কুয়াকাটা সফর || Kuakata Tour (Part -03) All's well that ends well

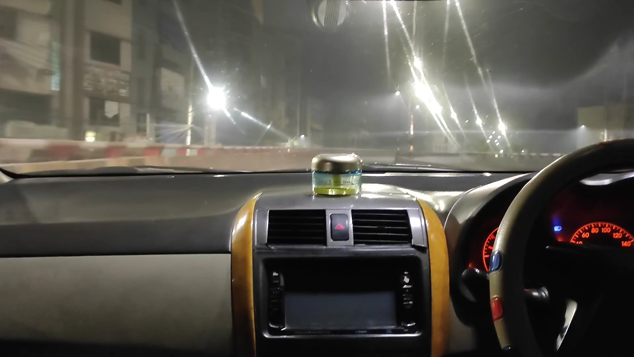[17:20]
তো এই আর কি, এখন অলমোস্ট বাসার কাছাকাছি। তো রাতের ঢাকাটা না অসম্ভব সুন্দর লাগতেছিল,